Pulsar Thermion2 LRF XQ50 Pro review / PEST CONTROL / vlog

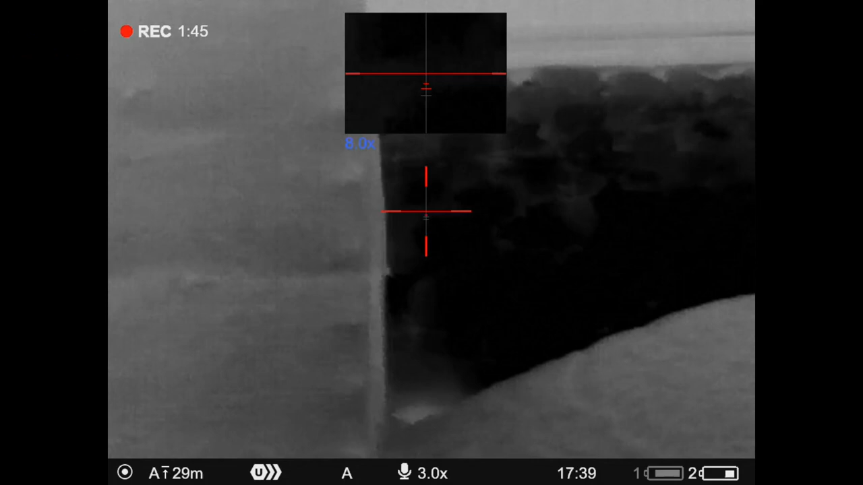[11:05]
I know I hit that rat because there was no telltale thermal signature of an impact on the stone take two don't mind if I do
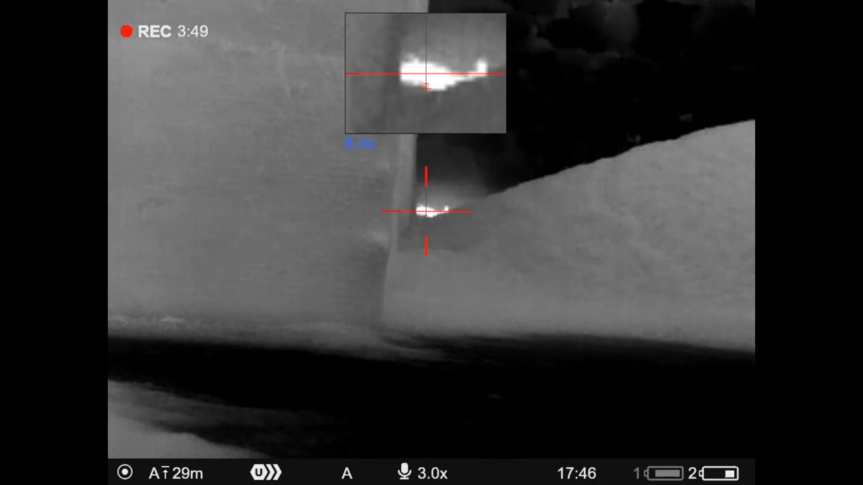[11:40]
without the benefit of eyeshine from night vision infrared you sometimes have to wait till they thrash the tail and the death throes so you can see which ends which
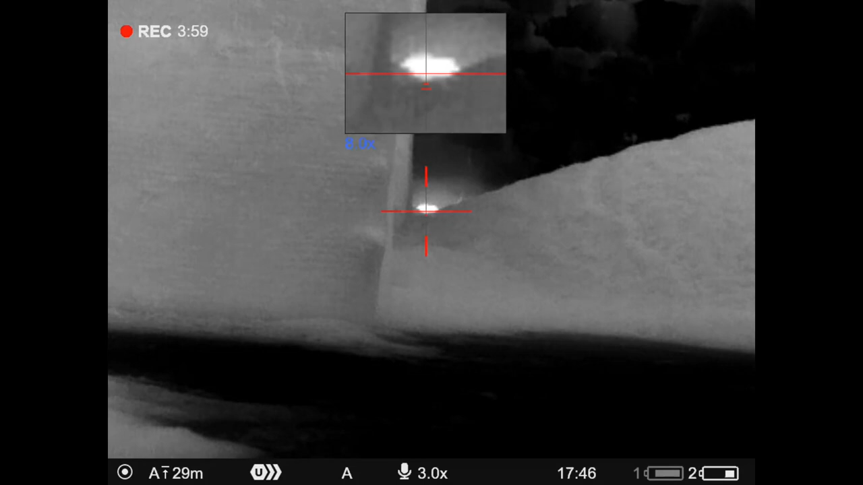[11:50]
and again and now that I've stood up on
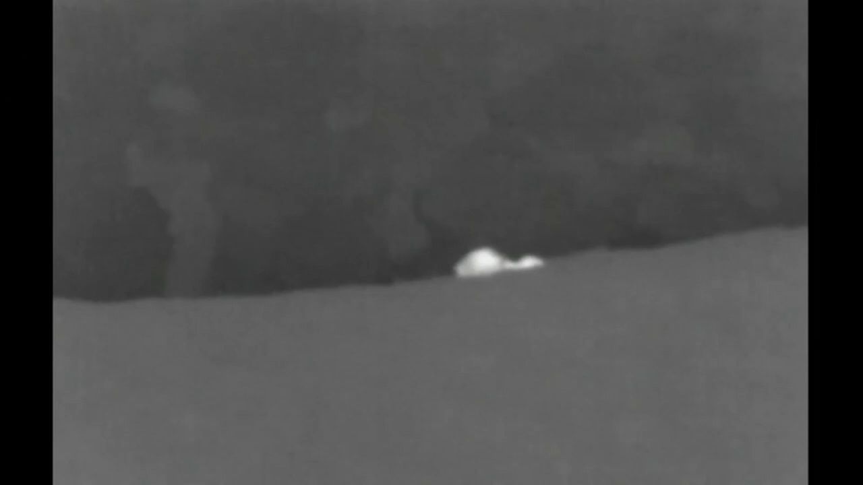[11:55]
my right there's the first one I shot just a few meters to my
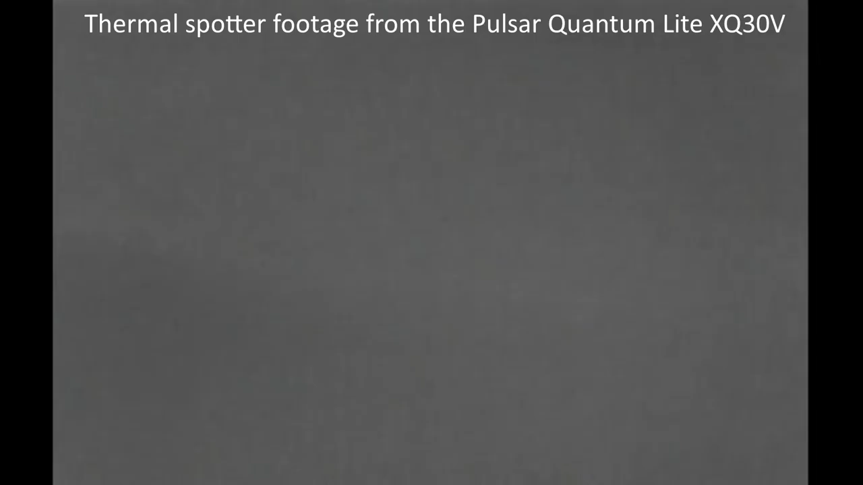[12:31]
I've had to mute the audio here because it was just too windy usual routine for this barn crack the doors open spot a couple of distant rats that's in the low res thermal
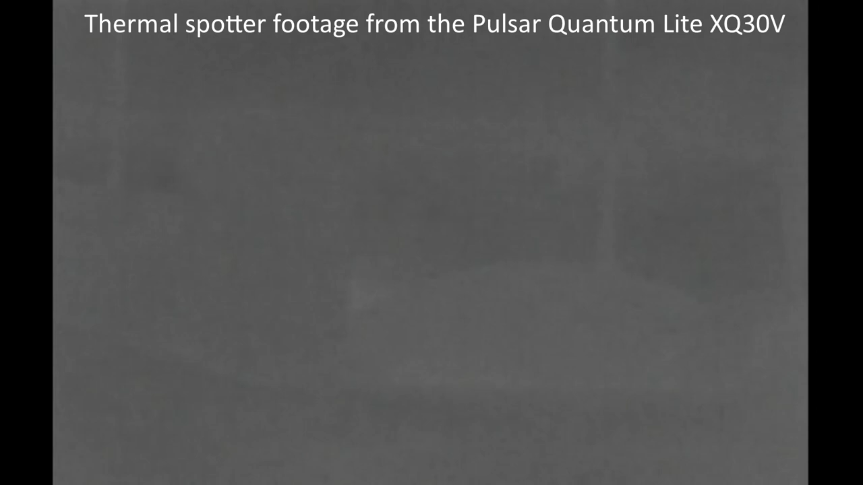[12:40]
spotter and then I spot another one over on the right so there's nothing on the left so I go and set up on the left for starters
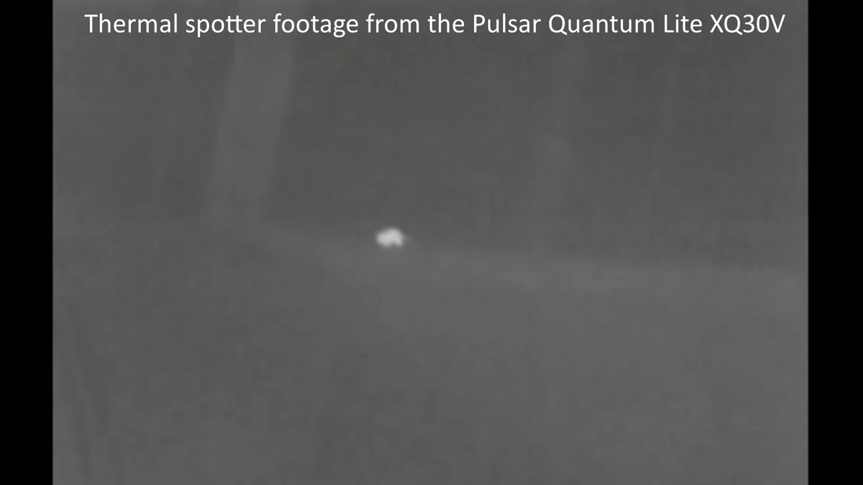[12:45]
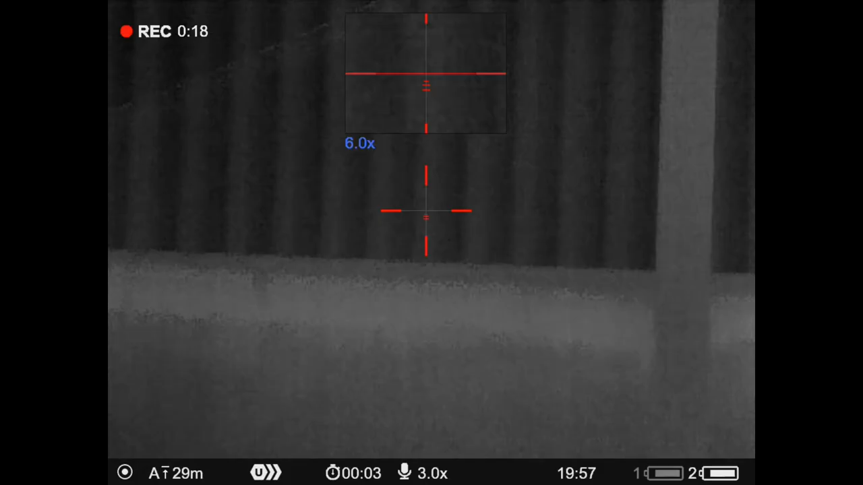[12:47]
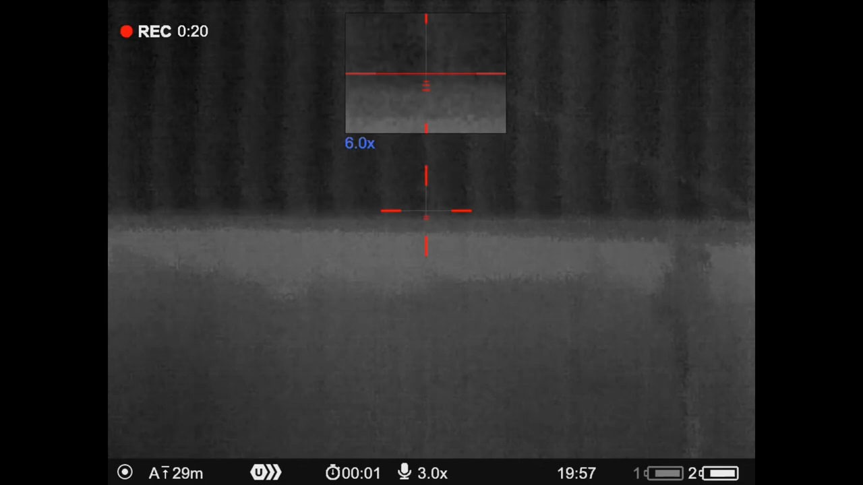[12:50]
nothing immediately apparent on the right hand side opposite me so
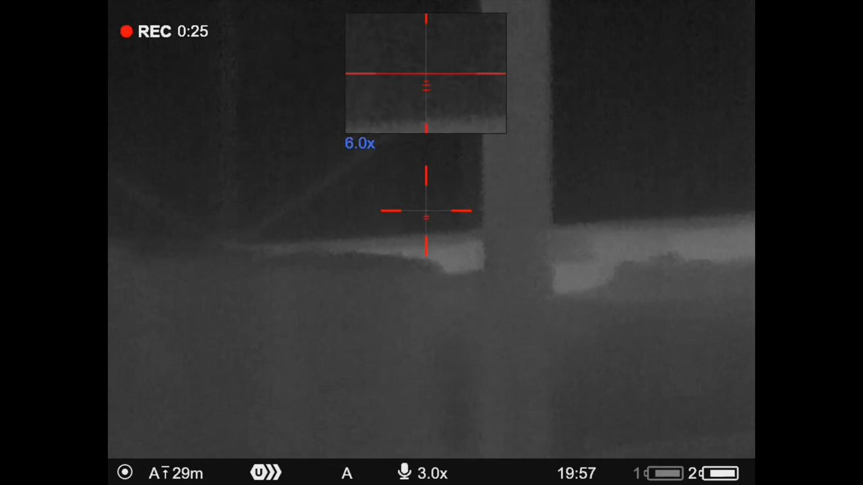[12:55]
I scan to the left and spot one in the far corner
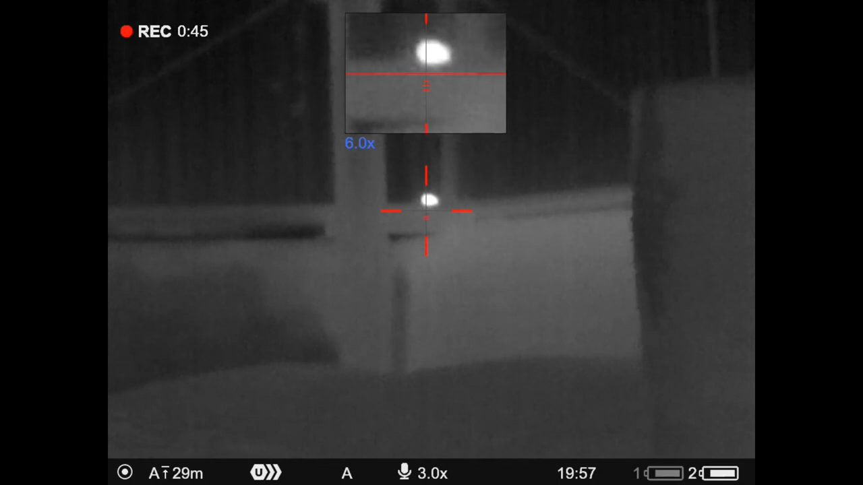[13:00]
knowing I've got 25 meters zero I range it and then add a little bit of hold over for 35 meters and pop
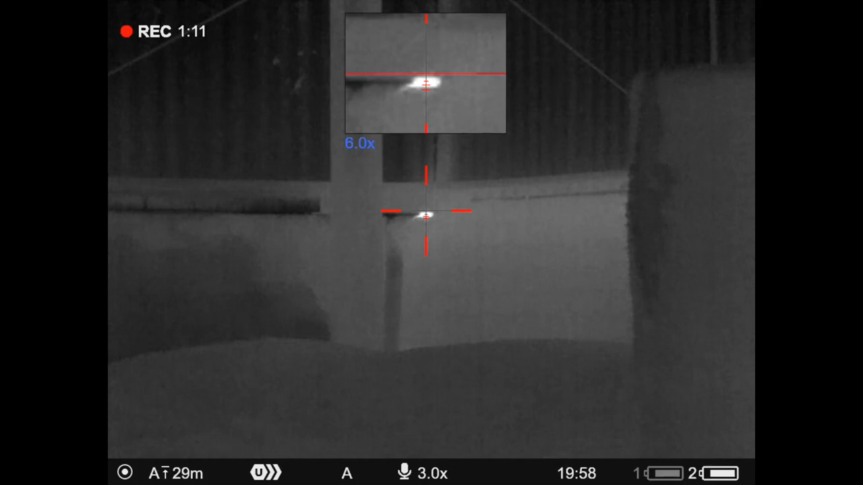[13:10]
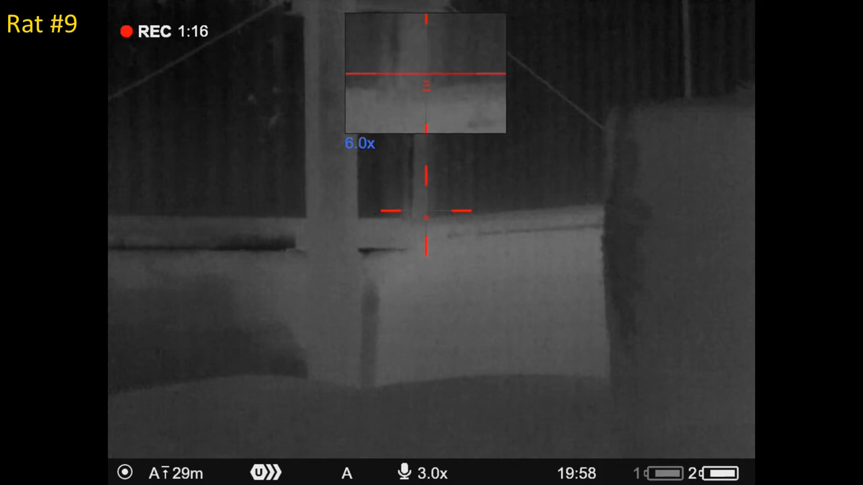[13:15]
scanning towards me along the length of the the barn here I
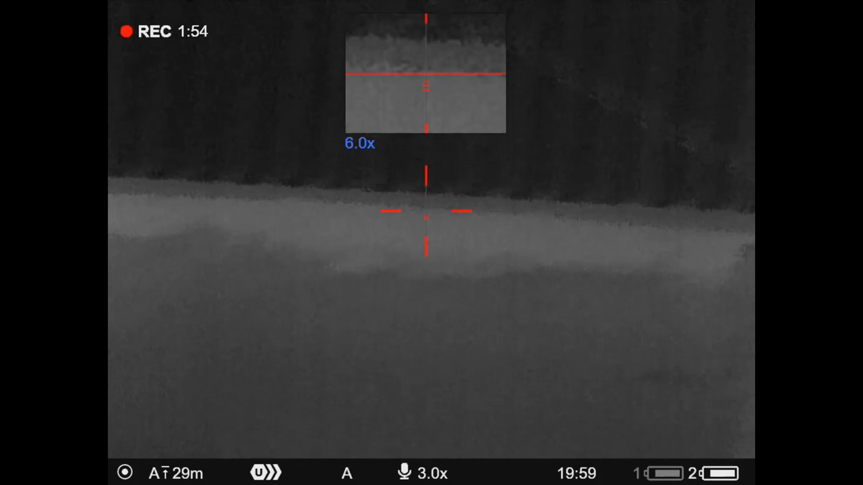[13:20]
eventually uh spot one right in the the nearest corner on the far
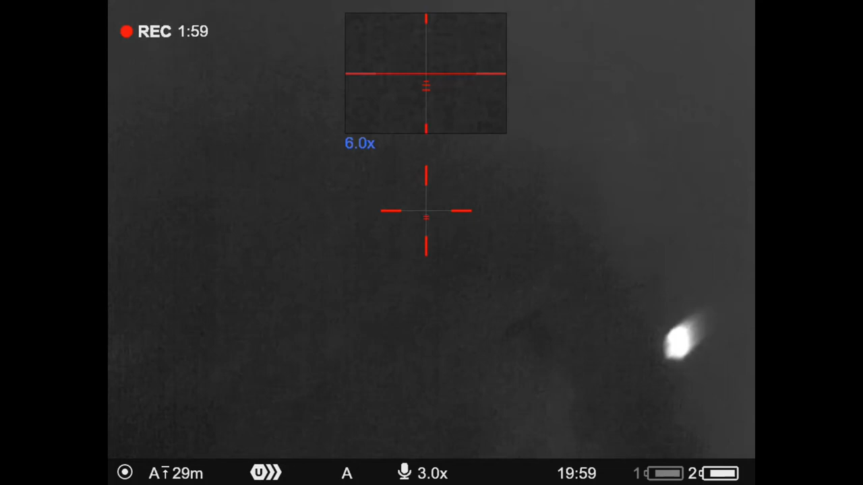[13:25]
side and just to the right of the main doors where I came in
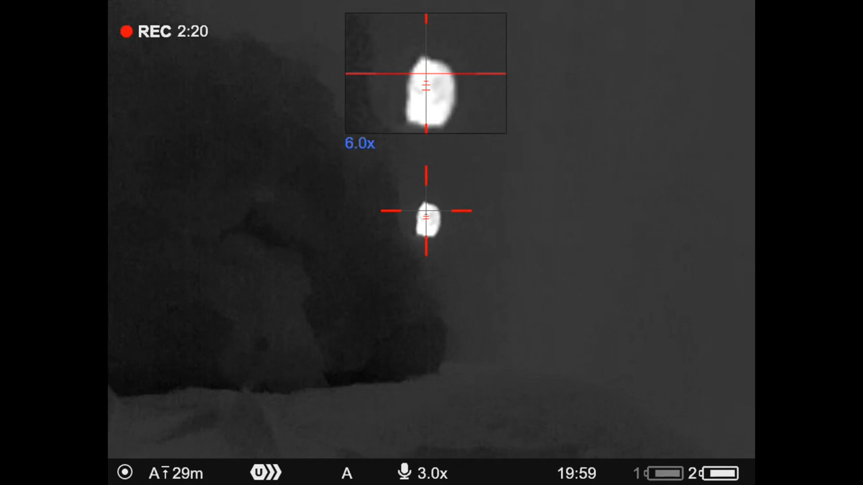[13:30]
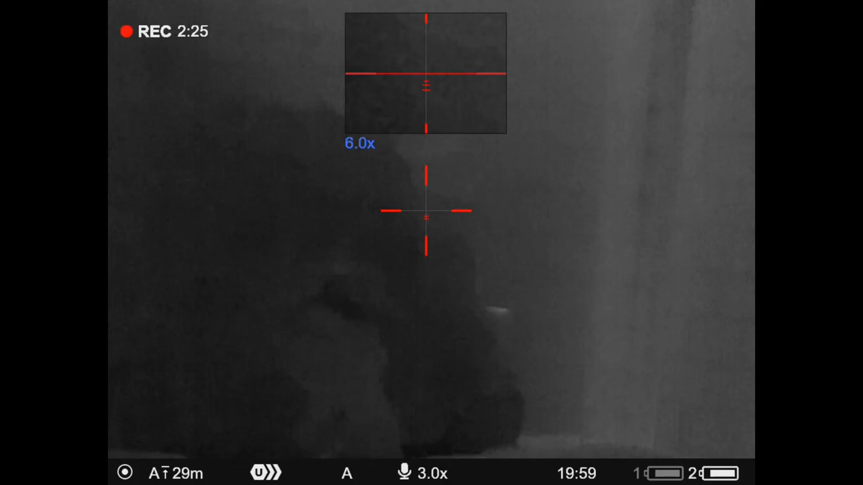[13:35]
evidently super right here that's bulletproof because I definitely hit it I've sped up this sequence a bit so you can see me tracking it all the way along and then it stops
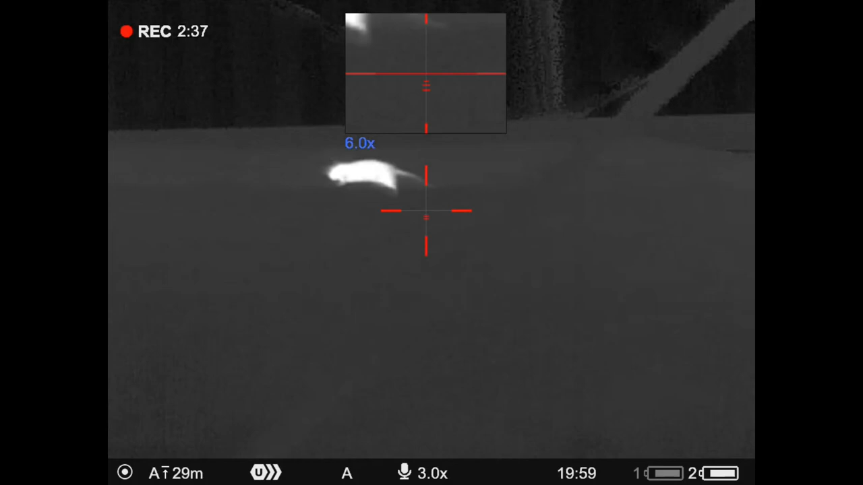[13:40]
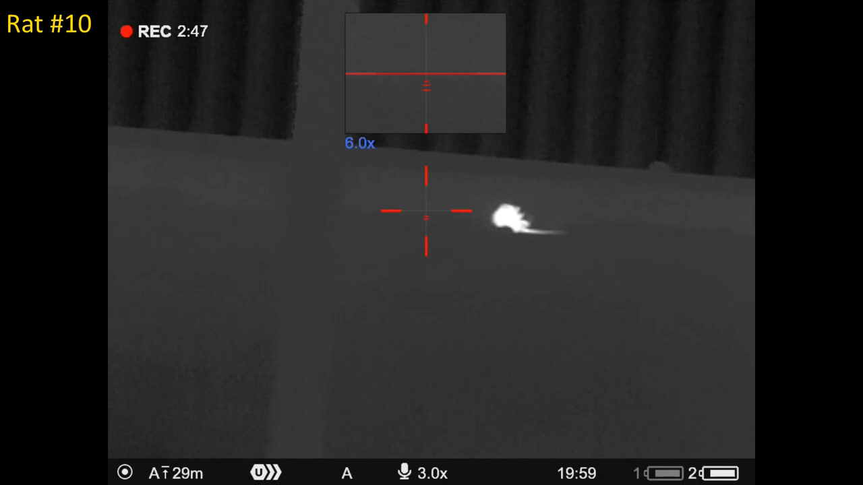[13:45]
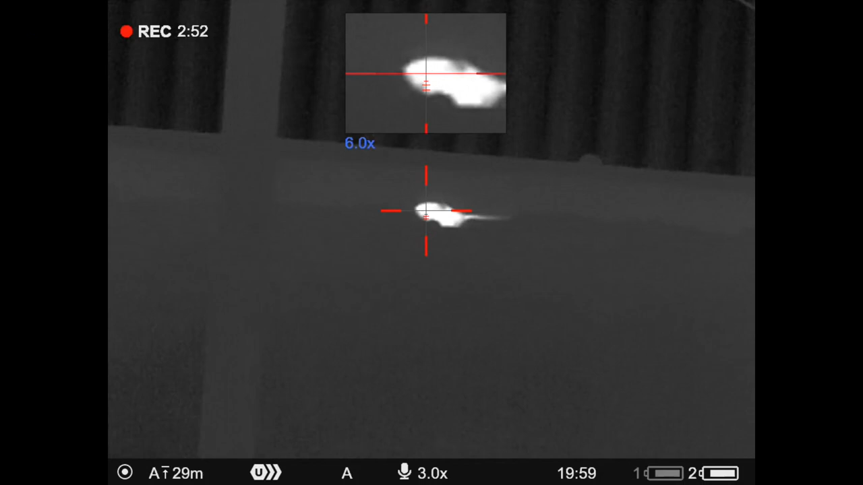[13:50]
classic head shot here where it thrashes its tail for a little bit thrashes around falls down dead a little bit of blood glowing white up on the wall there